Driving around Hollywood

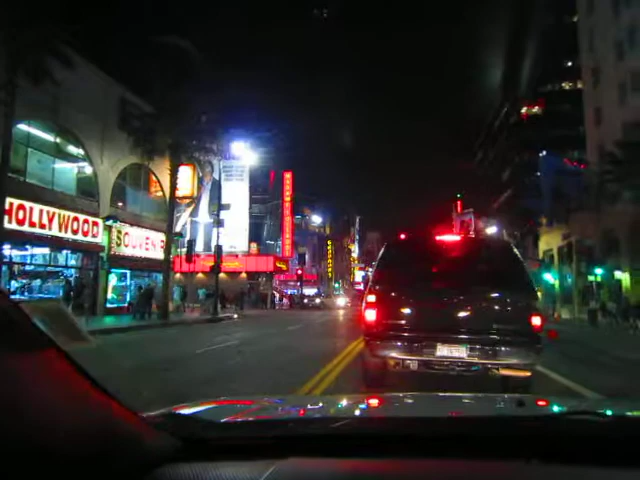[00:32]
dat is door Madame Tussauds en je ziet er nu en toch een keer ding flitsen dat is dan omdat er een première aan de gang is maar ik weet natuurlijk niet van welke film dat is nog een beetje hollywood blablabla dat is mijn auto en nu zo ik moet dat is door ja voila en hier een beetje de straten van hollywood en het is dus een automatische auto ja
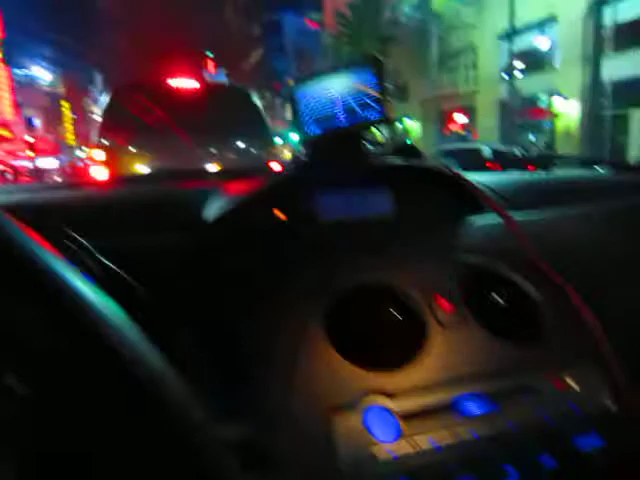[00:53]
een automatische auto dat is kwiet niet moeilijk voor mij te rijden nee dat is eigenlijk super onmakkelijk dus ik ga dan een keer mijn eigen filmen en nu ga ik indraaien, daag
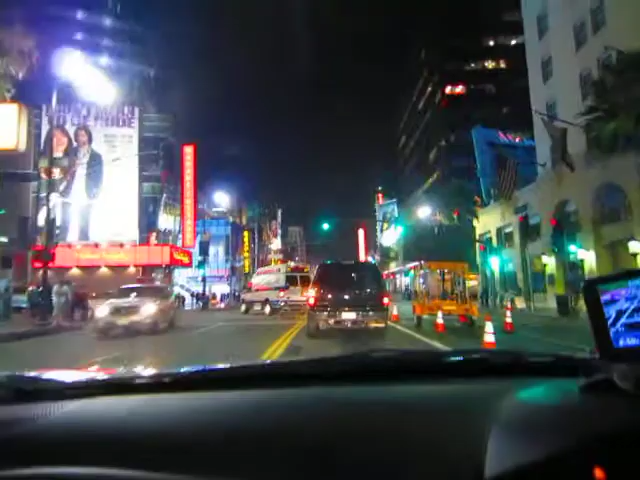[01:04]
dat is wat die première is en nu ben ik aan het indraaien en daar vlak voor ons in de hollywood
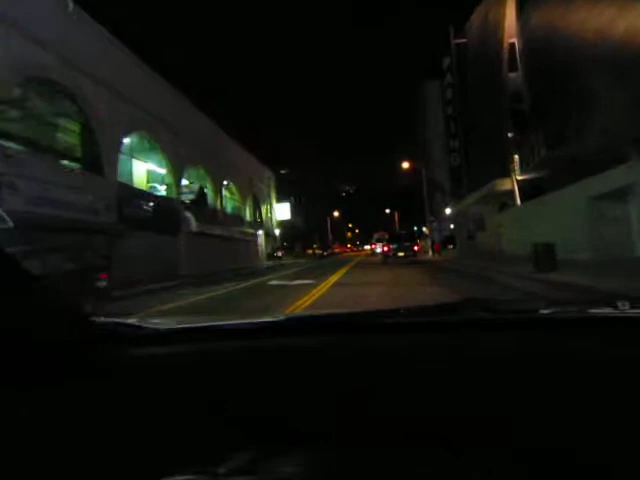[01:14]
hills maar nu heb ik mijn bonen, want ik ben niet meer mee tadaa